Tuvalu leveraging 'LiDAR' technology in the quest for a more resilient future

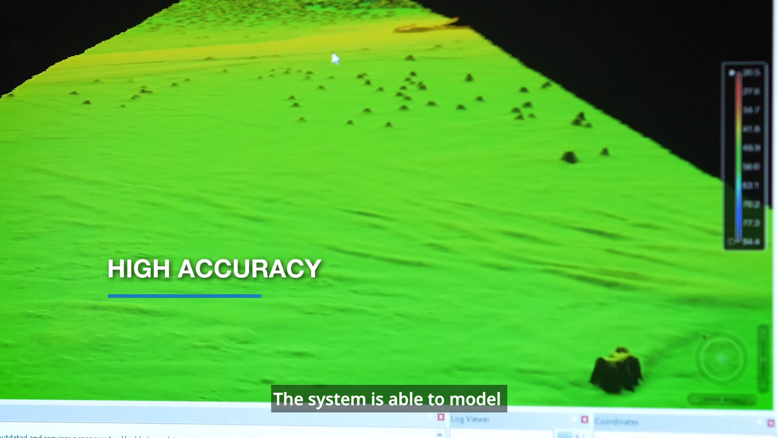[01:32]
The system is able to model very accurately the shape of the island.
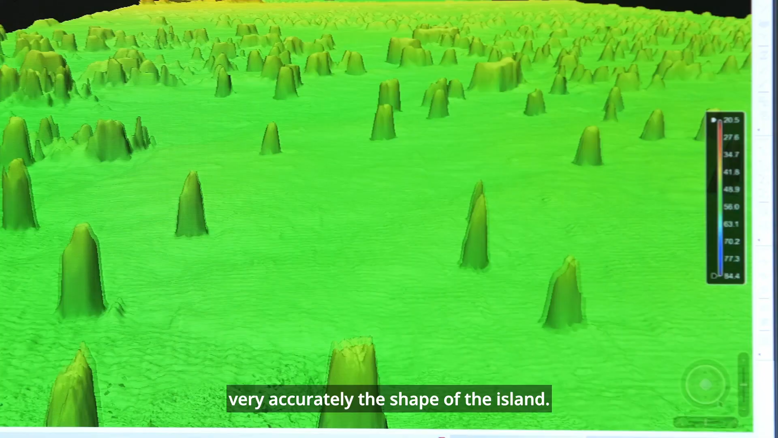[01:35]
It's like scanning the island from the plane.